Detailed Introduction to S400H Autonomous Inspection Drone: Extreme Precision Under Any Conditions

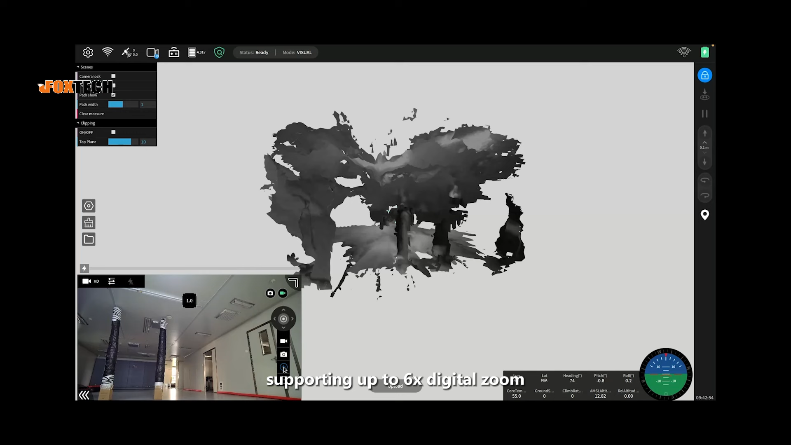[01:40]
supporting up to 6x digital zoom, providing exceptional image data acquisition capabilities.
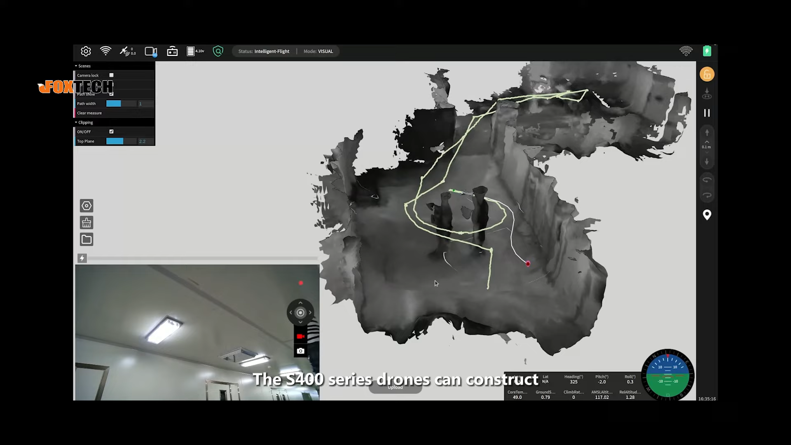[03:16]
The S-400 series drone can construct a real-time 3D
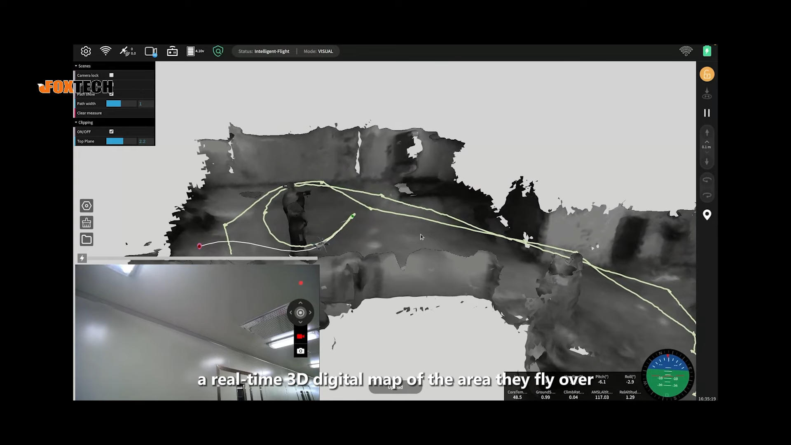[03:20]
digital map of the area they fly over, and simultaneously transmit back the camera footage in real-time.
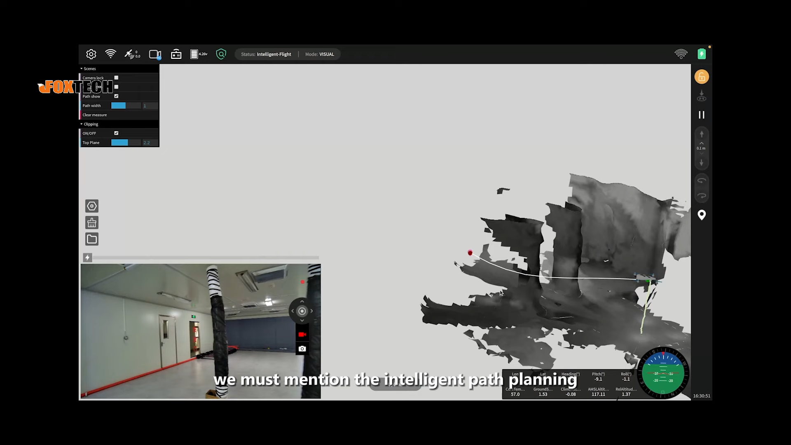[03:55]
Here, we must mention the intelligent path planning and obstacle avoidance features of the S-400 series drones.
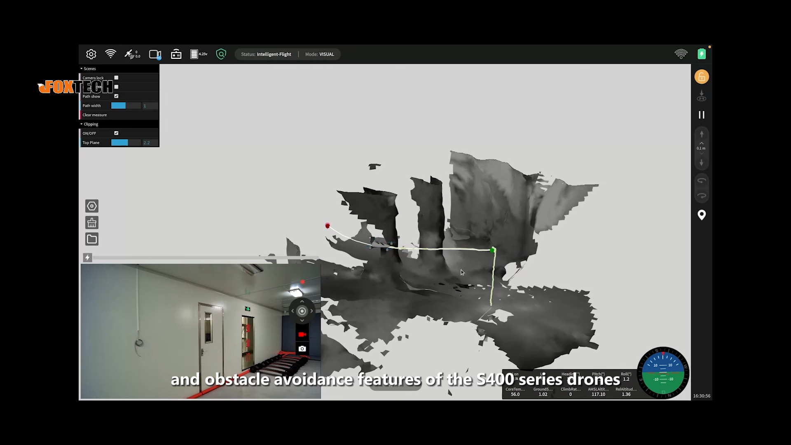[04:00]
By simply marking a target point, the S-400 series drone can automatically plan the route and fly to the target location.
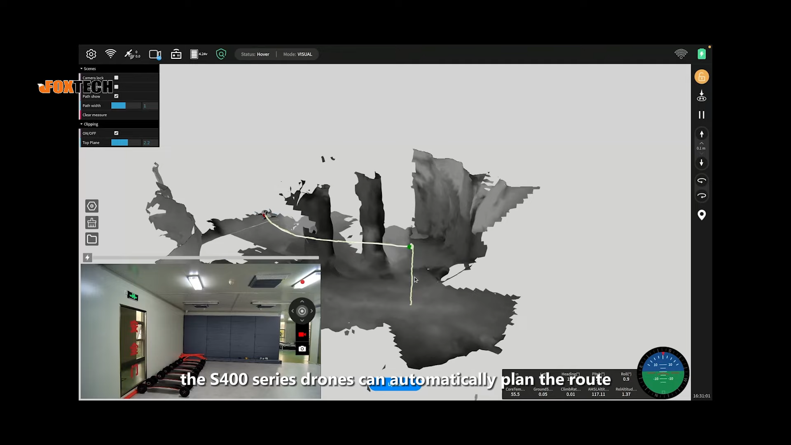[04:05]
The simplified vehicle operation system significantly reduces the complexity of operations.
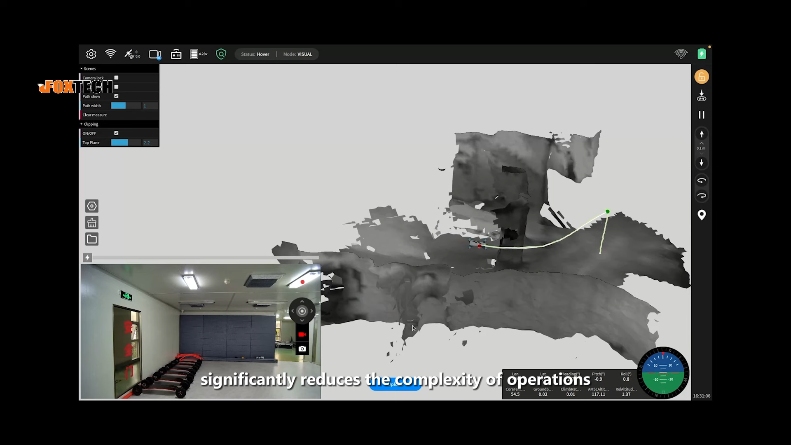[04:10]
Finally, let me introduce the application scenarios of this drone.